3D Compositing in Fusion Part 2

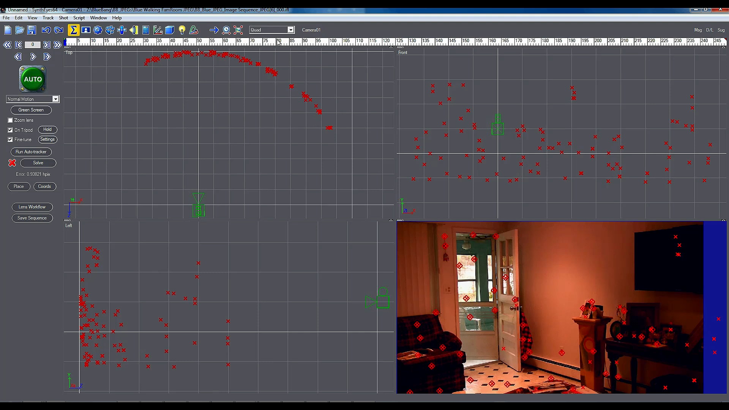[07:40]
But that's fine, you know, that's perfectly good enough for us and this is going to work. So let me see the other thing that I do here is change this to quad perspective. And here what you see is the scene itself with the grid line. So it tells you which way is the X, Y and the Z. And then you can align the way you want.
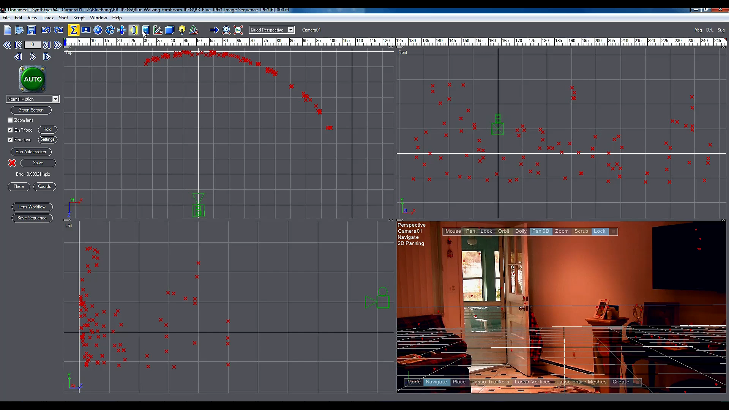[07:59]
So what I will do is go to the objects here and select the camera. And I will lock so that the whole camera will move.
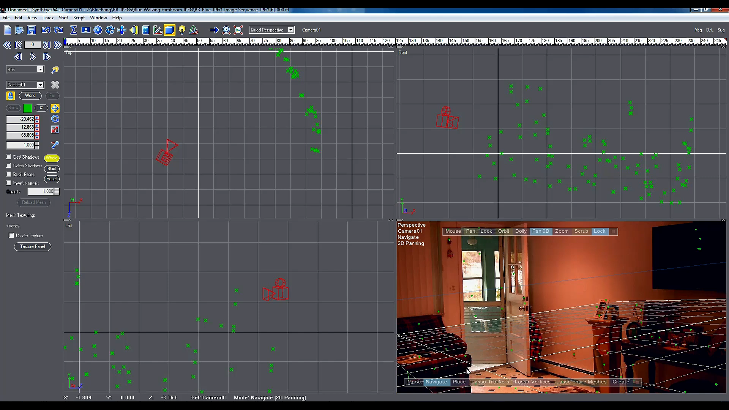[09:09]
align it with the ground plane of the room itself, right? So it would be something like this. So now you can see that my grid lines are aligned properly. Now, you could have done this in Maya also, and I'll show you how to do that. But the advantage of doing this here is that once you export this data, the track data into Fusion and into Maya, they are both going to be in sync. And I'll just click here just to show you how it looks and it's a Maya file. And then we open the same shot inside of Maya.